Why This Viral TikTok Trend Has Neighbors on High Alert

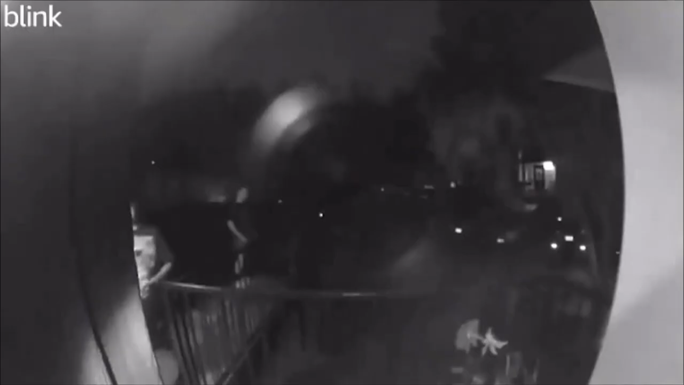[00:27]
These kids are kicking the door so hard. They are breaking the doorframe.